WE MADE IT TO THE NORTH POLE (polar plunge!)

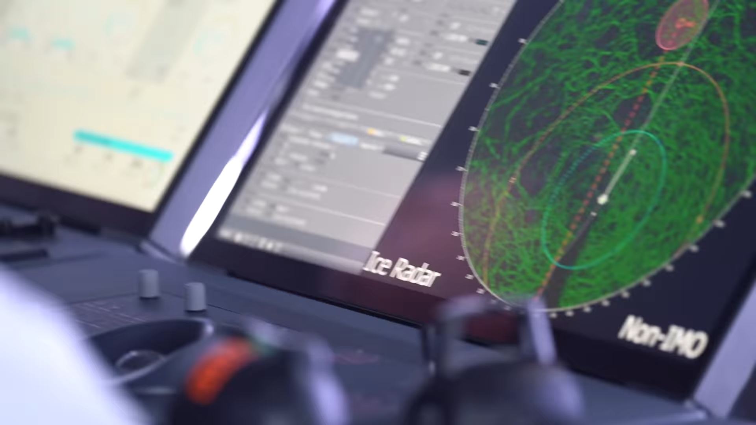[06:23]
Also, they have some futuristic space looking ice chart. It looks like a spider web, and apparently that's showing them where the thinnest ice is.